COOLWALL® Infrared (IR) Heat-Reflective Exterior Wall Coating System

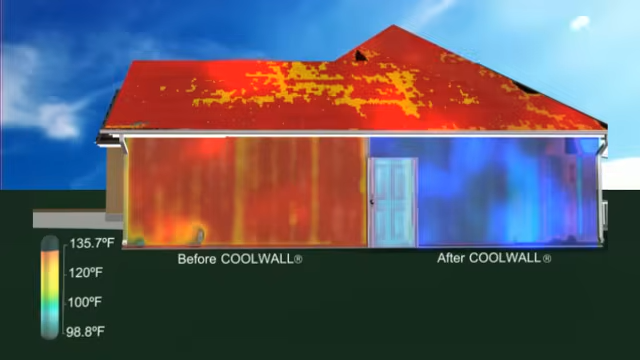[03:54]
On screen: scale top 135.7°F, scale bottom 98.8°F
the surface temperature of the CoolWall side has been reduced by 37 degrees in comparison to the wall coated with conventional paint.
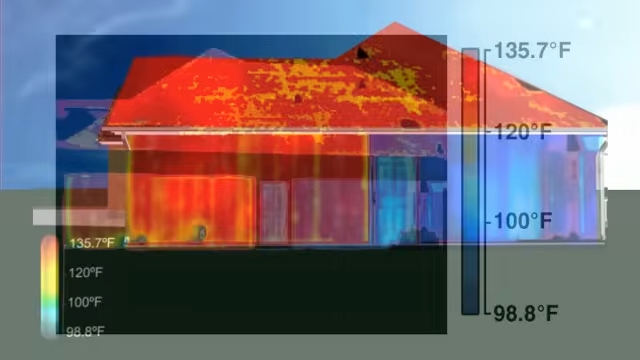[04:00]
On screen: scale top 135.7°F, scale bottom 98.8°F
The reduced surface temperatures achieved through CoolWall's